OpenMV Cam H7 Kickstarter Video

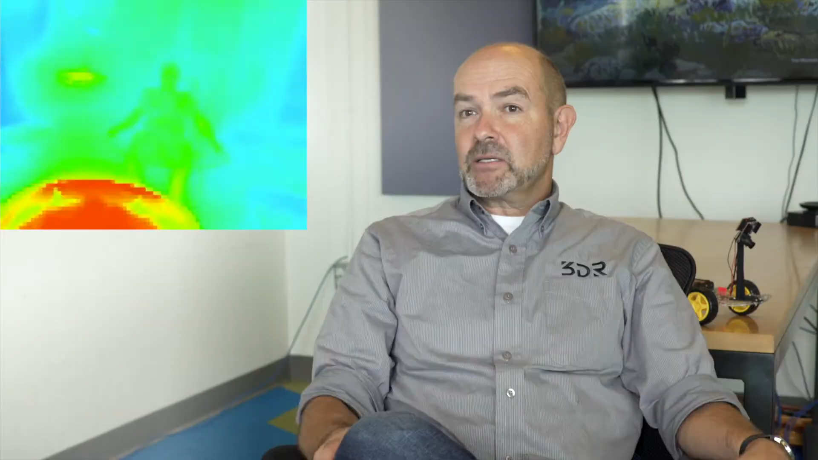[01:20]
So it's like having a super power of, you know, two different kinds of vision. You can see the world the way a human sees it, or see the world the way an insect sees it. And by combining the two, you can see the world better than both.